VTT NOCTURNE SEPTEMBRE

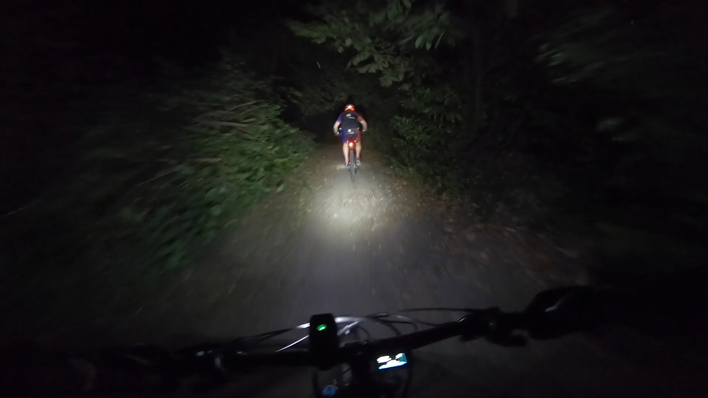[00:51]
Il y avait longtemps ici. Fantastique la nuit. Hein? Bonne idée. Attention qu'à droite, c'est le ravin. Ouais.